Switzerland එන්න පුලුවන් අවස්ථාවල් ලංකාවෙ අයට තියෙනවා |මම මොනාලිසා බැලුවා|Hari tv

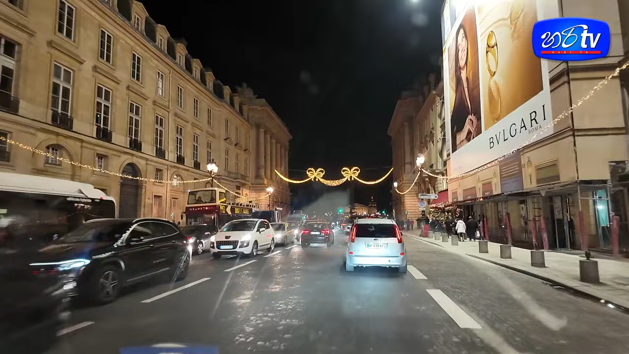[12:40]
පුළුවන් ඉස්සර තමයි මං කිය ප්ලස් කොන්කෝඩ් කියලා අර පේන්නේ ඇසෙමිනේෂන් පාර්ලිමන්ට් එක අර ඊට පිටිපස්සේ අර කුළුණක් වායි පේන්නේ ඔව් ඒක ඇවිල්ලා නැපොලියන් බොනපාට් පැලස් එක